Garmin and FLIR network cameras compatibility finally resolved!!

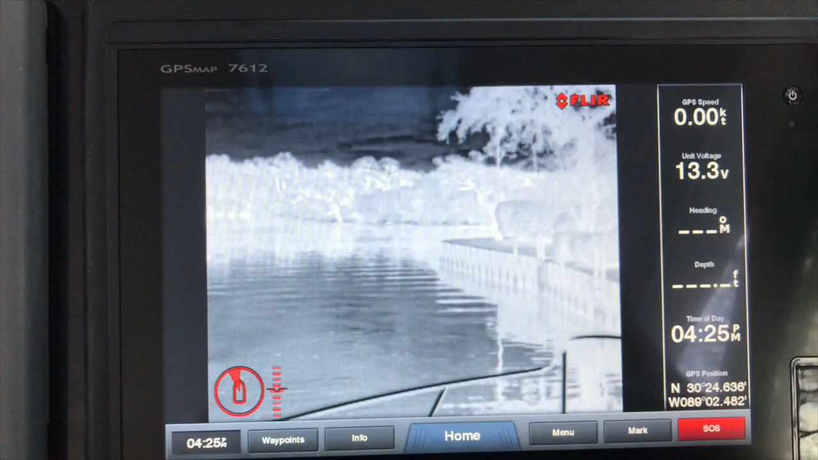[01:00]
there your touchscreen will work to operate the camera
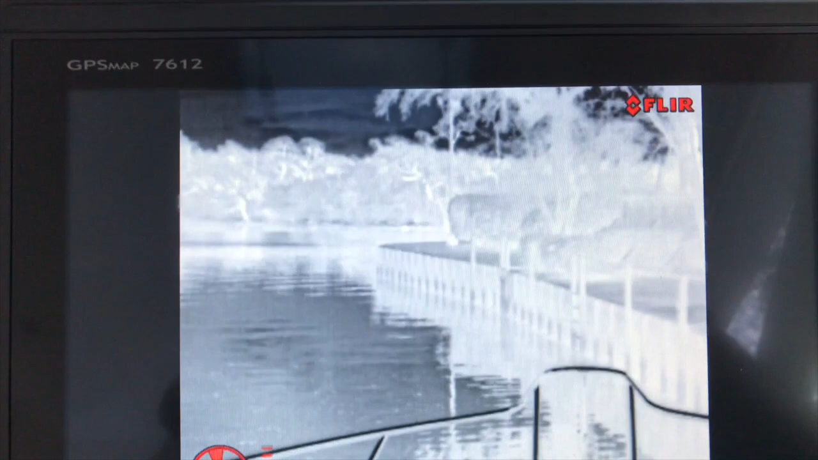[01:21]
there's also a touchscreen joystick for
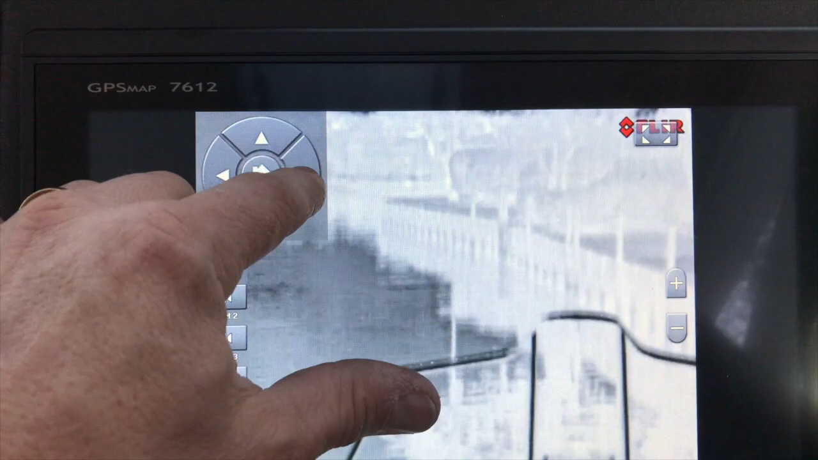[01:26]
in case you can't do fine movement with your fingers that'll get you going there on that
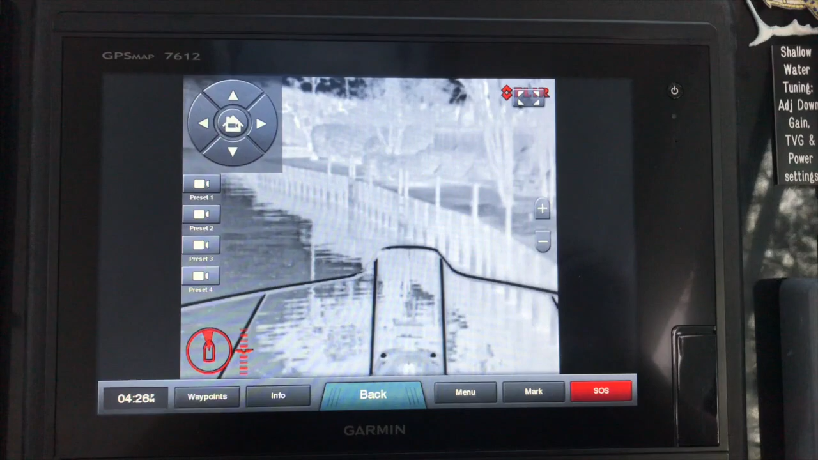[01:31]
you're zooming in and out over here you can
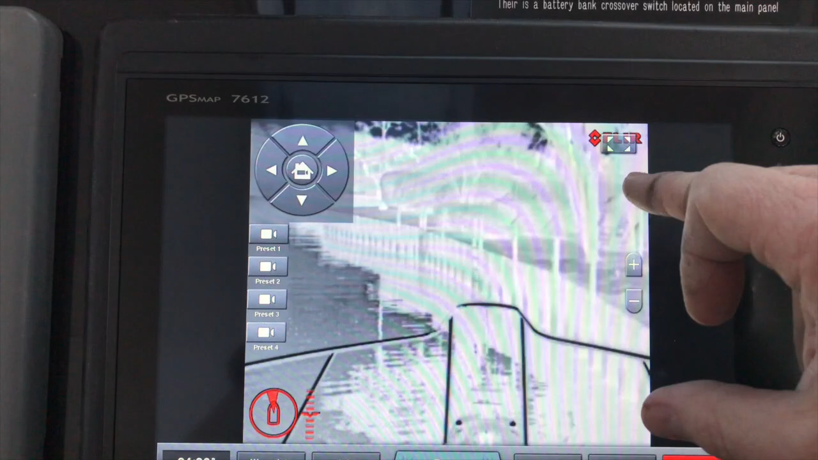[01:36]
expand the screen so you can see more picture clicking that button there it's gonna ask
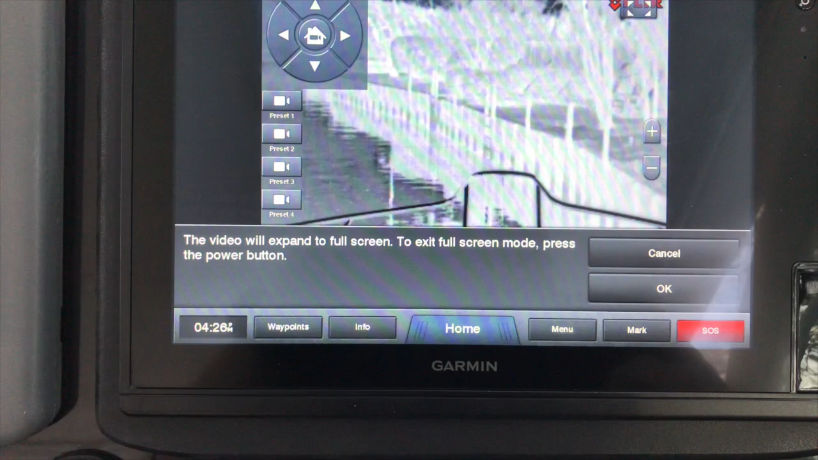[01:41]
you to exit yes there's your full picture there to
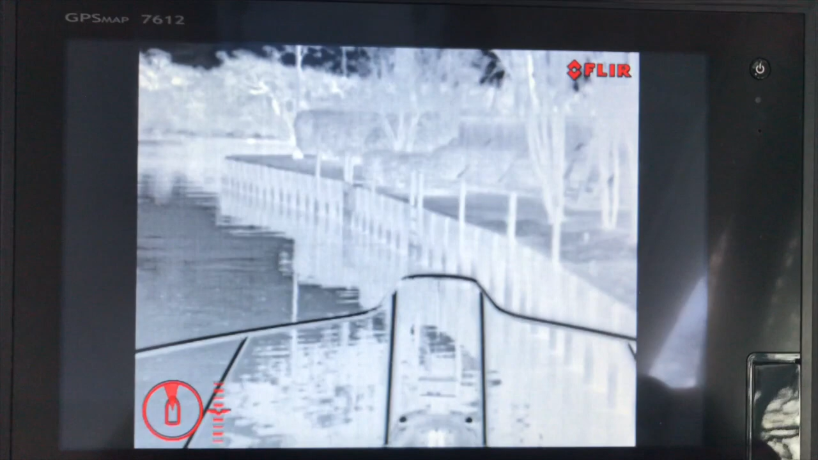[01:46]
exit you touch the screen hit the back button if you load it
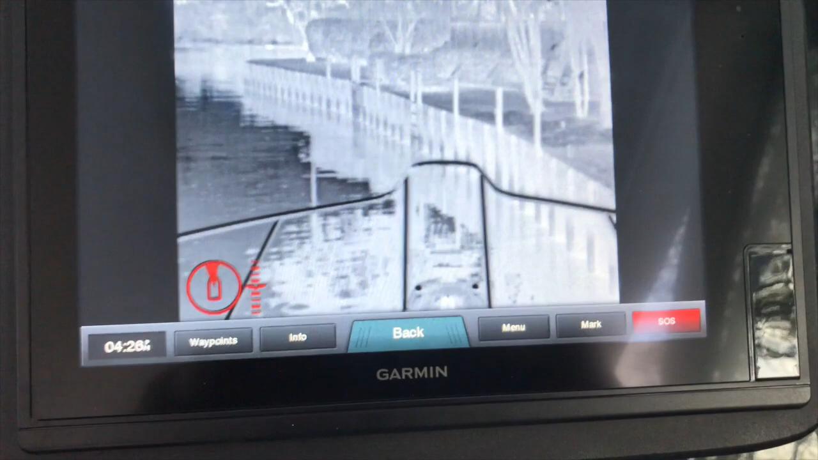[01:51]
up and you don't see picture still what you can do is go to menu go to your source and
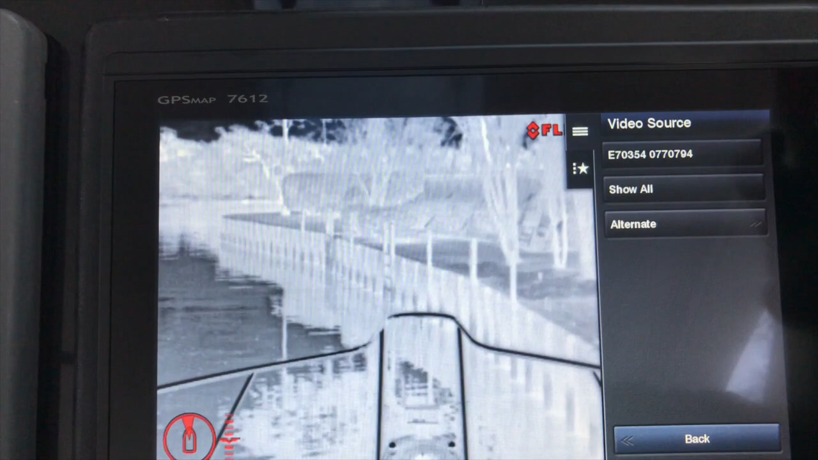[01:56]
just verify that you're on the camera itself it'll usually start with the E
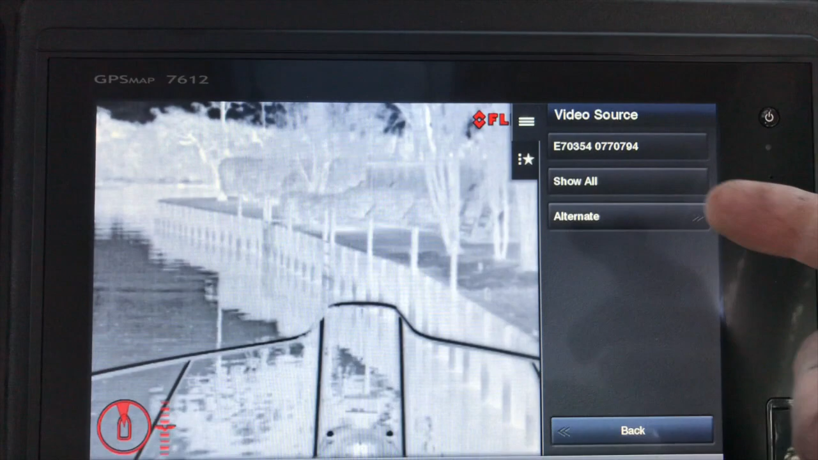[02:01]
and then the number of the camera just check that in case you don't have a picture let's see I'm gonna go ahead and add this icon to its favorites
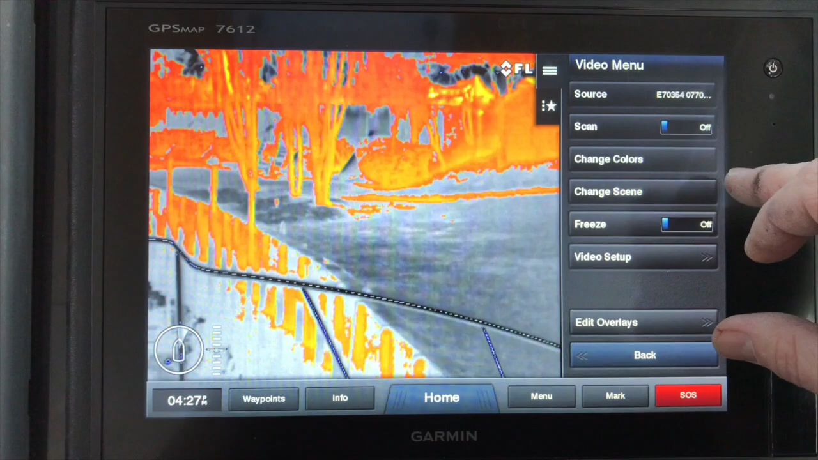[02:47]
on and on here you can change the scene day night you
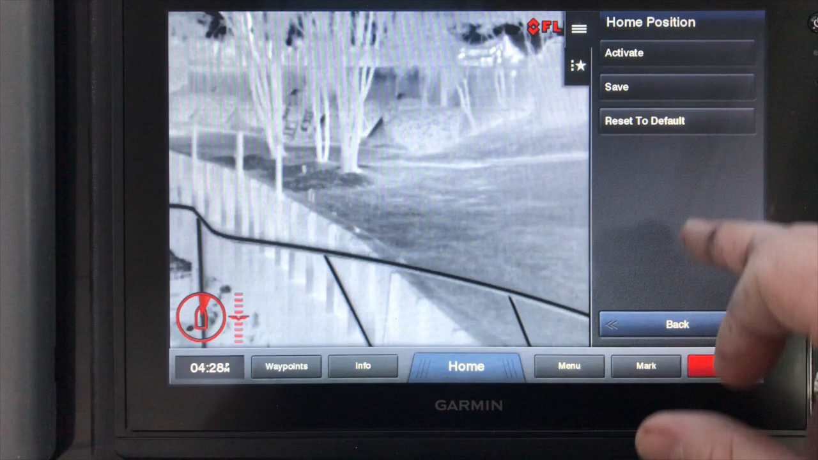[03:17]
I want the camera to be here for home I pick where I want the home position to be
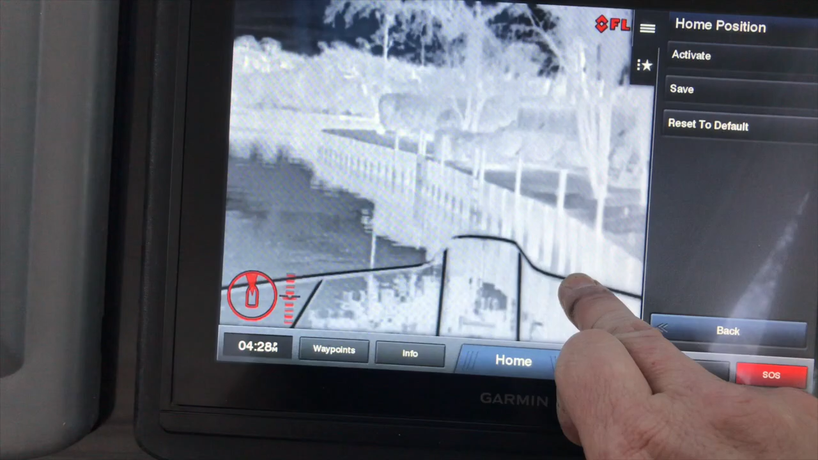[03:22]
and I hit save here so I can save that position so I'll do
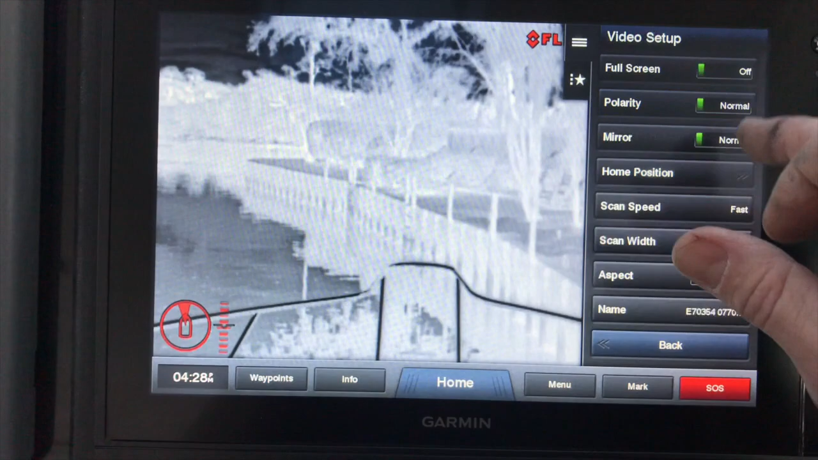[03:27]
that now to show you okay that's now my home position every time I hit the home button it's